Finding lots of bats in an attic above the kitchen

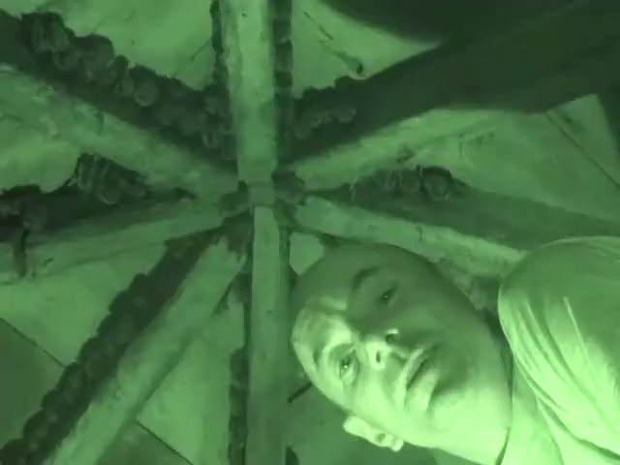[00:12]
Great news! We're on the island in Georgian Bay, near Espanola, so that's north of Selma. We've gone inside the attic to see if there's blue-brown bats living here, and in fact there are. There's probably over 500 in this attic, which is fantastic news considering the white-nose syndrome has been killing millions of them while they're hibernating. So this is a wonderful find.
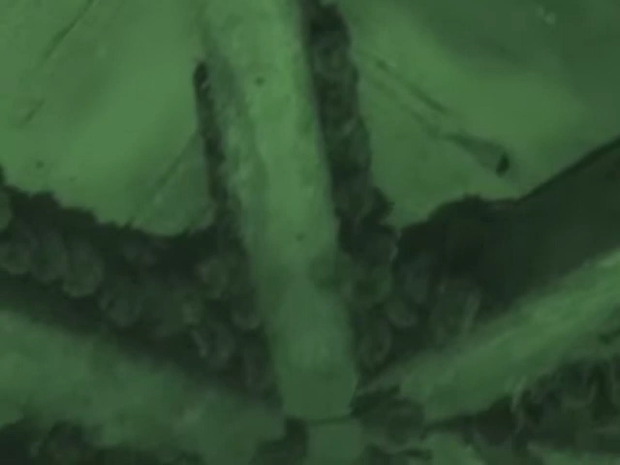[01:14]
I'm getting a little tired from the heat, but we'll get out and let you have a little closer look at these amazing animals.